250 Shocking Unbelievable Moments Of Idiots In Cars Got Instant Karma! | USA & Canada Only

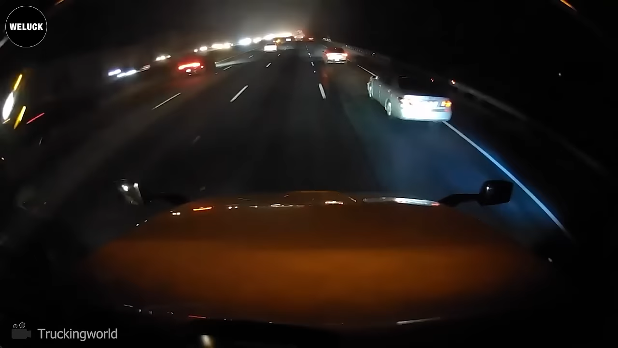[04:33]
it's the trucker's fault but it's never a good idea to drive on the right side of the truck this video illustrates why
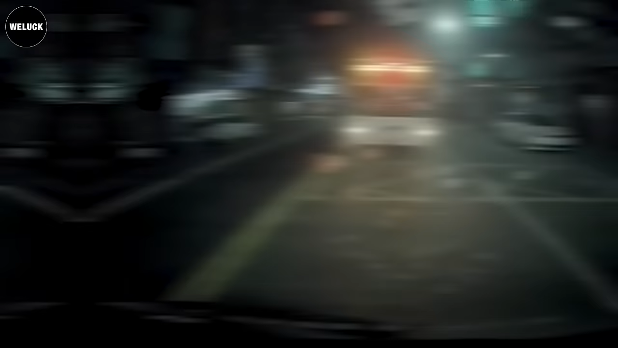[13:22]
This bus doesn't stop when there is no bus stop. Glad no one was injured.